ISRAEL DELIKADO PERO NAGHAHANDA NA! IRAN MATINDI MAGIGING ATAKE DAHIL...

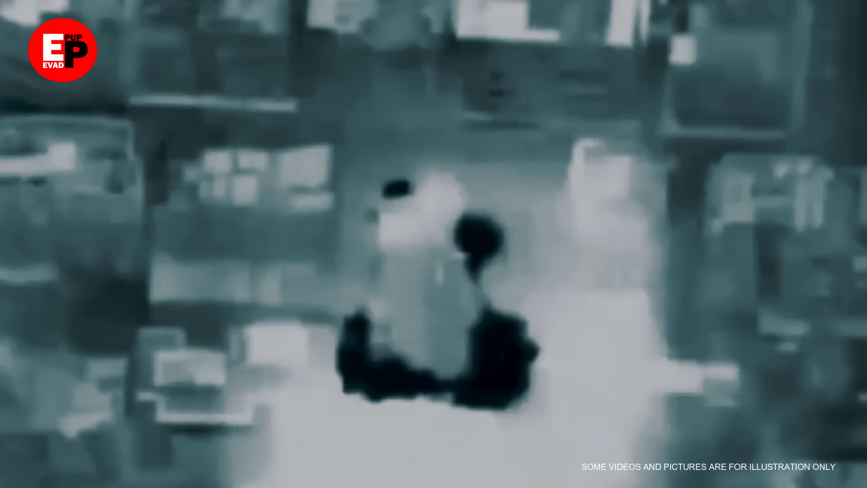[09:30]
pagpaslang ng limang tao kabilang ang isang sibilyan.
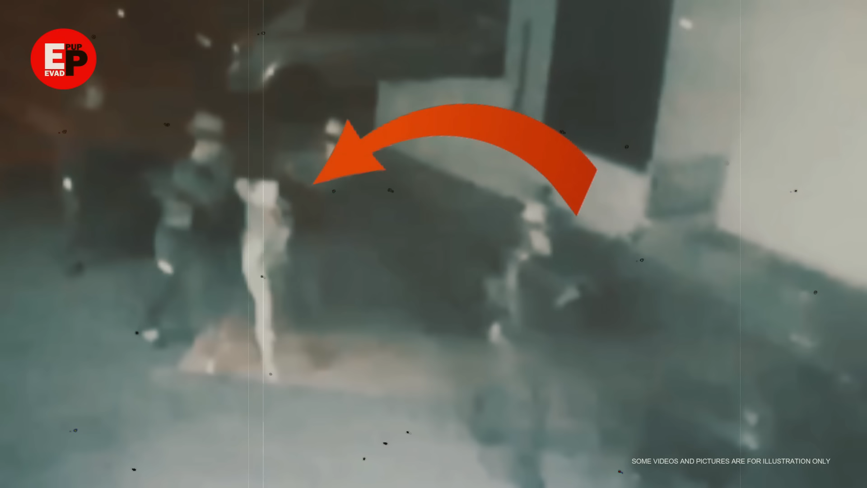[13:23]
ng grupo ng mga sundalo na kasama ang isang taong bihag habang naglalakad sa pagitan ng ilang gusali.